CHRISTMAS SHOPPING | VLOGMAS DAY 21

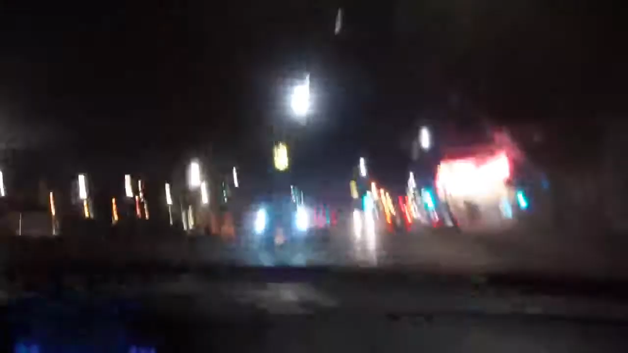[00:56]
You can't really see it in the camera, honestly. There you go to the movie theater.